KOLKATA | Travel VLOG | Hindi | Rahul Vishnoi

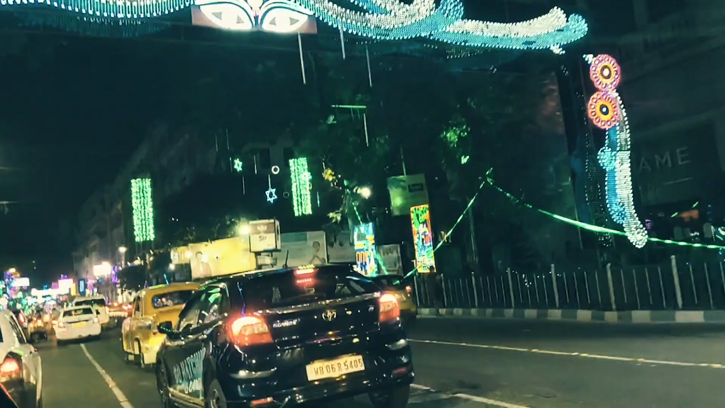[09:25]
लेकिन नाइट में कोलकाता की सड़कें कलरफुल लाइट्स के साथ बहुत ही जगमगा रही हैं।